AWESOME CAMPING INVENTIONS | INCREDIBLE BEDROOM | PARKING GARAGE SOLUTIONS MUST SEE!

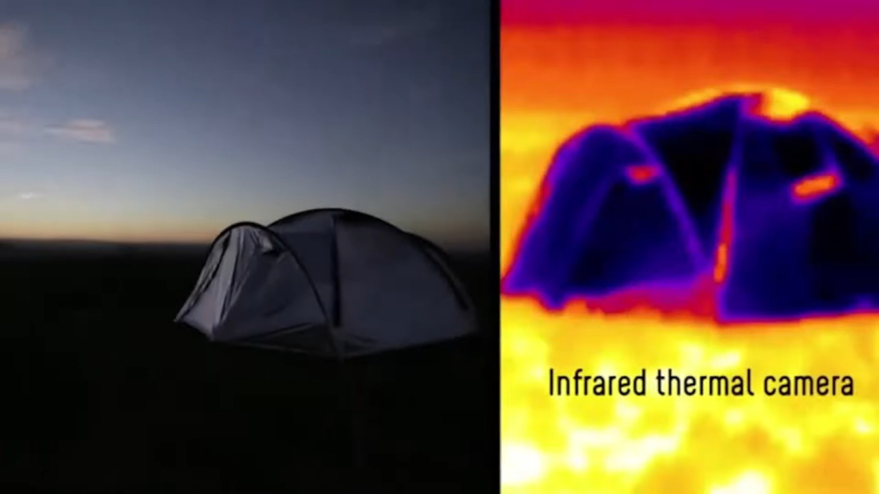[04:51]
Between the two layers of the tent, there are some extra air channels to avoid steam or high temperatures.